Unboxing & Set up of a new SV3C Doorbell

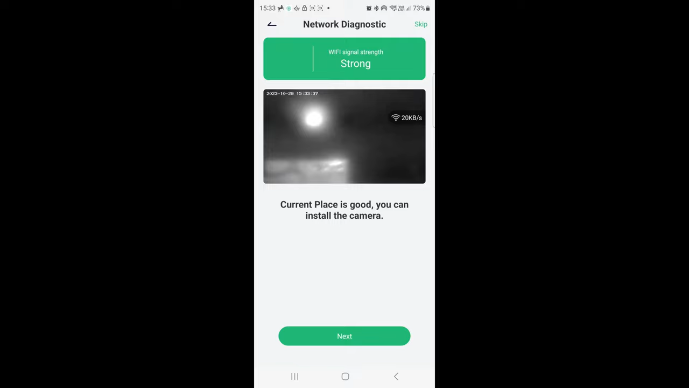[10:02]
I don't know why it's black and white.
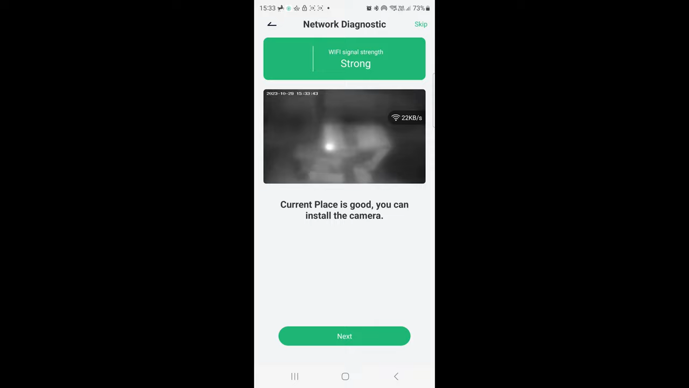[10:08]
It's just a preview. It's just a preview. You can install the camera.